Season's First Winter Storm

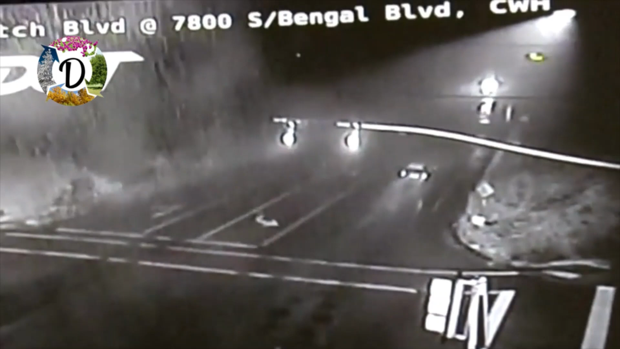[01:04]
This is in Cockwood Heights, Wasatch Boulevard at 7800 South, which is also Bengal Boulevard. It is falling in the lower elevations, not just in the upper elevations.